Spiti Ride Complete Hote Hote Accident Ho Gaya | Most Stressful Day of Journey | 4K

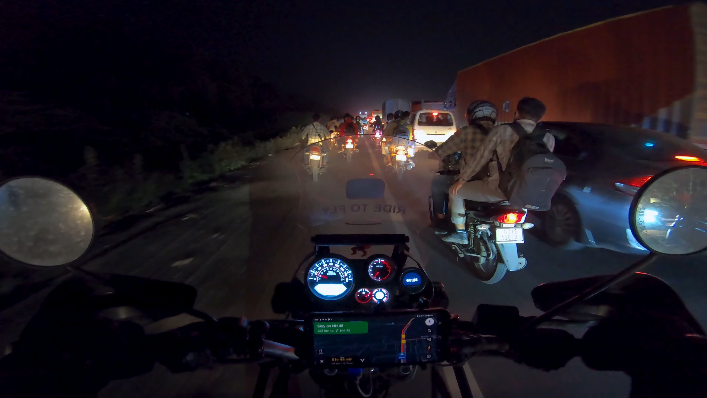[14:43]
तो हम धीरे धीरे जा रहे हैं और प्यार से हम लोग इसे क्रॉस करेंगे। अभी बाइक पे है इसके लिए कैसे ना टेंशन नहीं होता, धीरे धीरे जा रहे हैं, बट कार वालों की तो लग गई पूरी एकदम।
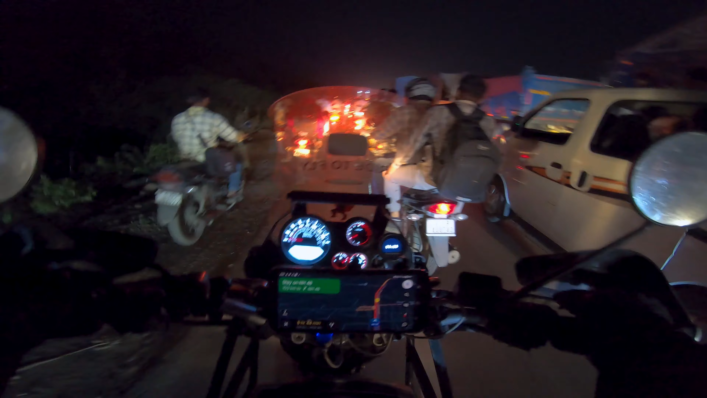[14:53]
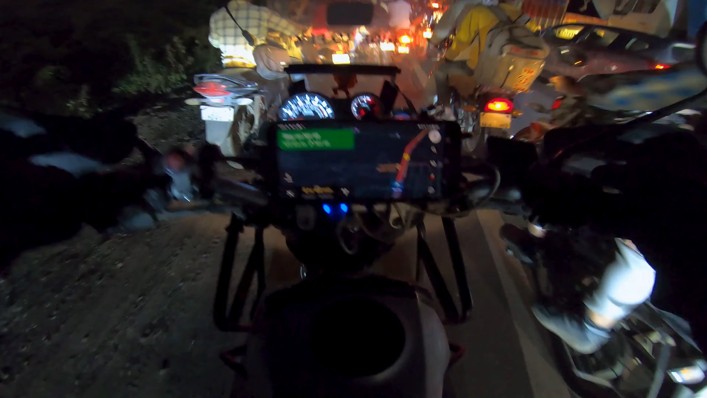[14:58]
अभी यहाँ से निकलते, ज़्यादा दूर नहीं है, थोड़ा सा ही बचा।
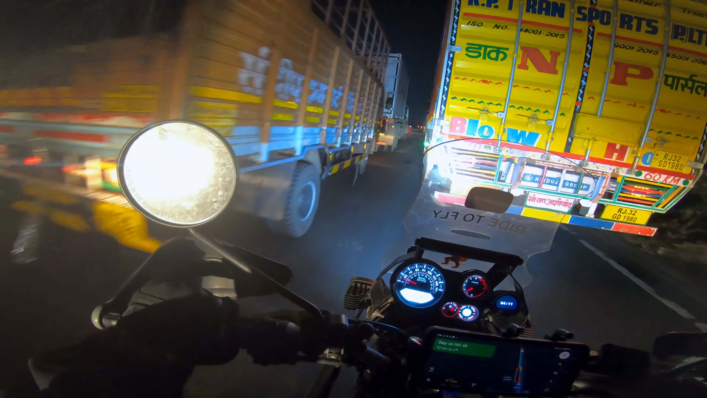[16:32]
ये देखो सामने है ना जगह एकदम, बस वहाँ तक पहुँचना है, जैसे वहाँ तक पहुँच गया ना बस ओके ओके ओके।
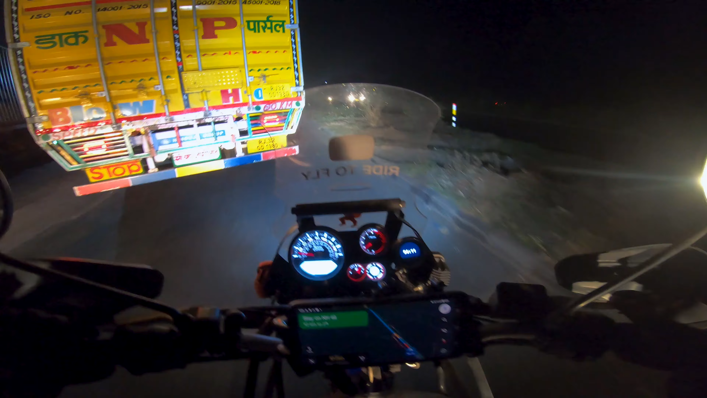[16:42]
एंड ये हम लोग निकल चुके हैं महाराष्ट्र बॉर्डर एंटरिंग।
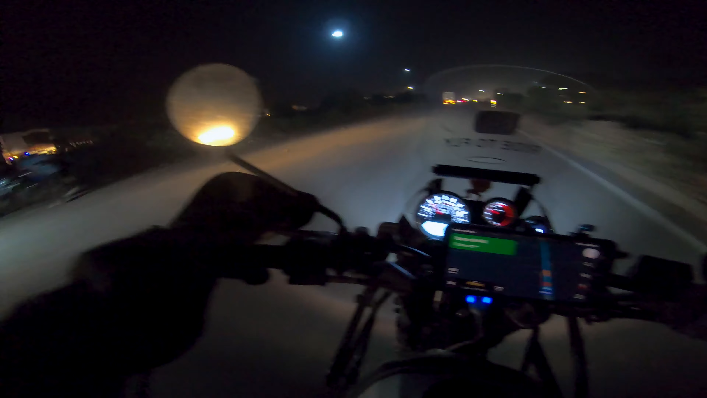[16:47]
ये लंबा ट्रैफिक है अभी,
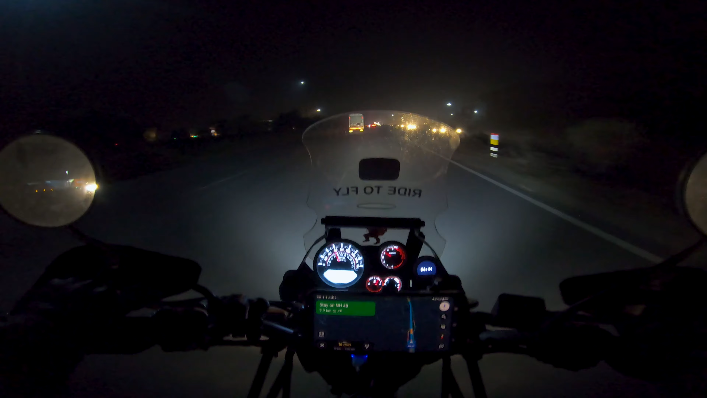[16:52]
अच्छा वो गैप मिल गया बीच में, अभी बस एकदम 13 किलोमीटर में अहूरा आ जाएगा। और भूख लगी है मुझे बहुत ज़्यादा, 9:38 हो चुके हैं, दिन में पूरा दिन सिर्फ सुबह पराठा खाया था, बाकी और कुछ नहीं। एंड दिस इज द सिचुएशन, शायद अपोजिट साइड में भी कुछ ऐसा ही चल रहा है।